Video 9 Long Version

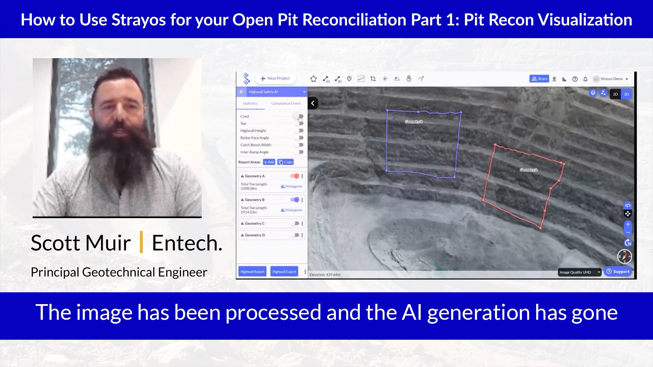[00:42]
The image has been processed and the AI generation has gone through and picked up the crest and the toes. So obviously we've got the crest is bringing on is orange and the toes is yellow.